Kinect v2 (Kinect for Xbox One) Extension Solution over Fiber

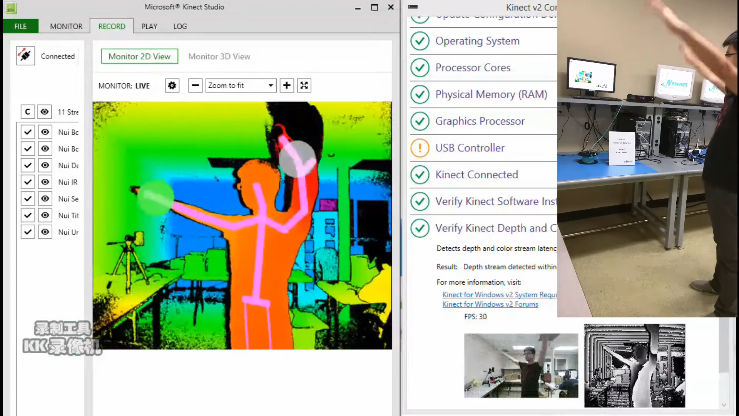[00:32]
extended over 200 feet we use both Kinect configuration verifier and Kinect studio to verify the performance as you can see throughout the demo
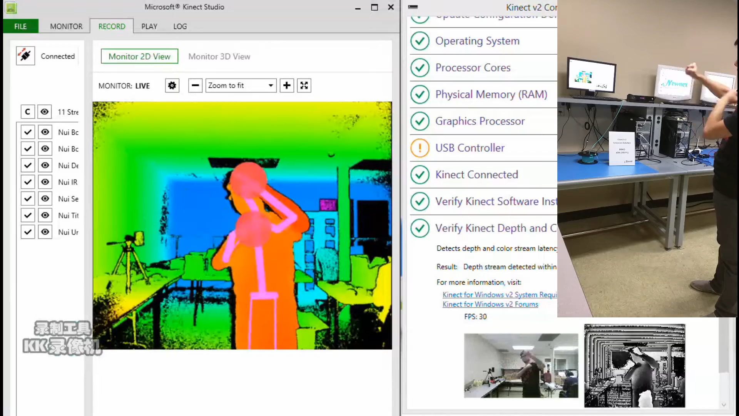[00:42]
the Kinect configuration verifier indicated the frame per second rate stabled at 29 to 30 FPS even with fast body movement the Kinect sensor
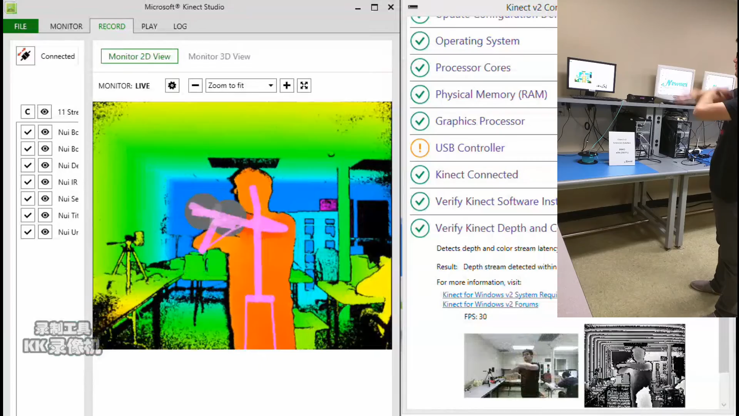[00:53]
was still able to capture the motion and even hand gesture changes please visit our